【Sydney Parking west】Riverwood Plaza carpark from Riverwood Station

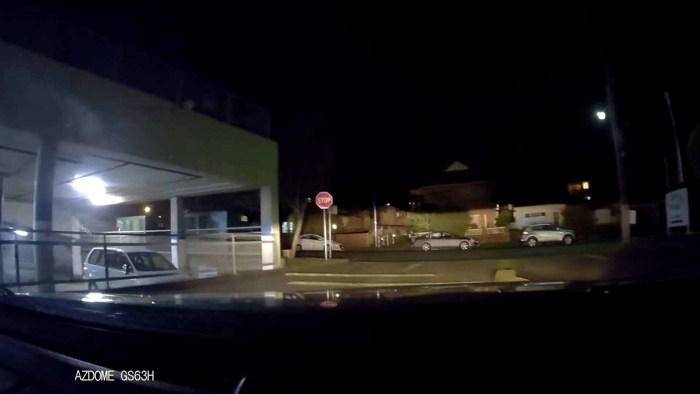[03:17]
left onto Belmore Road, then turn left onto Belmore Road.
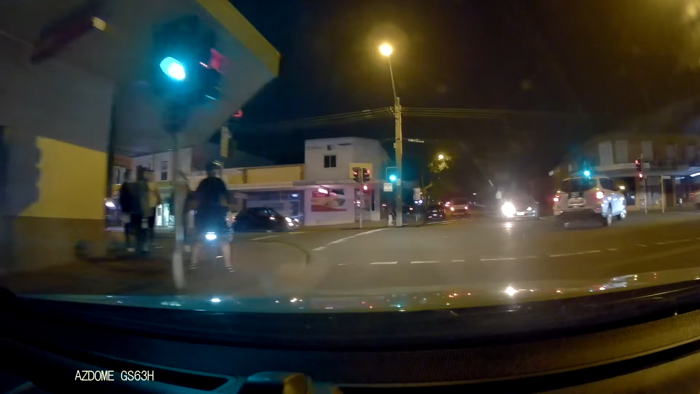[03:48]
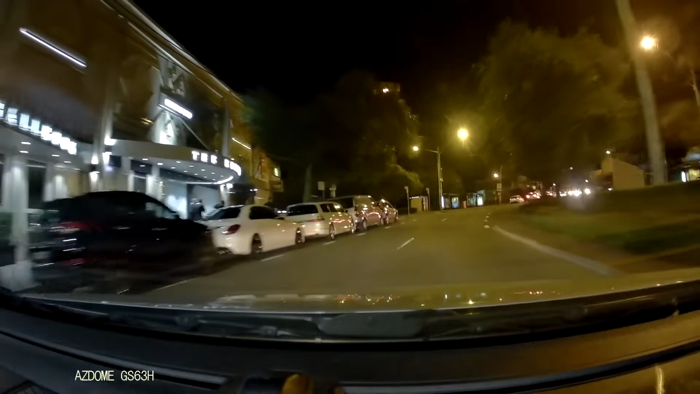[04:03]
Turn left onto Belmore Road, Belmore Road North.